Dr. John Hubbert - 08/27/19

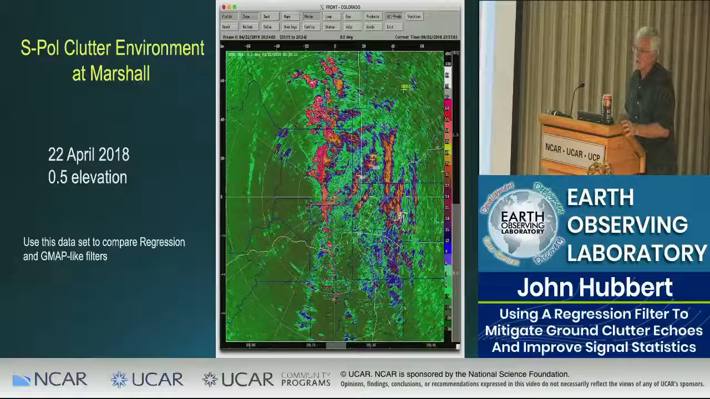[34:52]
And so we want to, we're, we're checked. What we want to do is, is compare these things against, you know, good hard clutter targets and see what the regression filter can do to them and see what the, um, the window and notch can do to them. Um, so, and I think this is a pretty good representation of it. I mean, I mean, there's so many different aspects to be shown on this stuff.
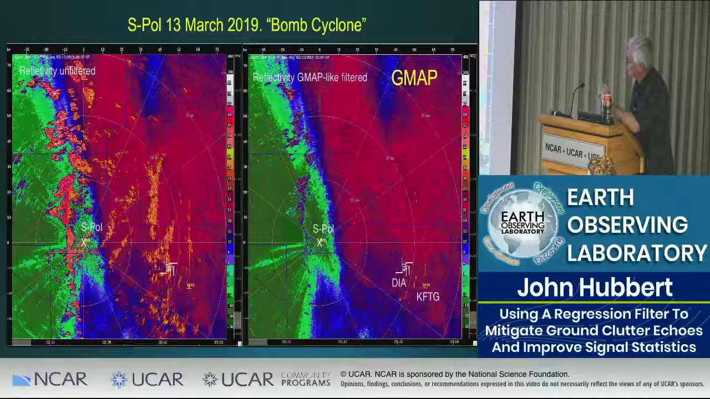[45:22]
that is applied only where the clutter is. That should be correct, Mike. Tell me if I'm in, if I'm wrong. And then here are fifth and seventh order, because we haven't really completely implemented yet. It's just applied everywhere, so we can take a look at the effects of the clutter filter.
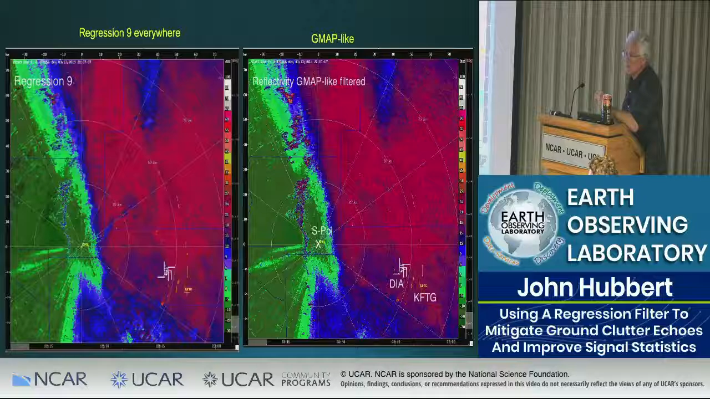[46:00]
with a proper regression filter selected, you can do just as good, if not better, than a GMAP-type filter. So, you know, staring at these types of images gives you an idea of what regression order you should use. Another way you can kind of figure this off, and I don't want to go through all the deep...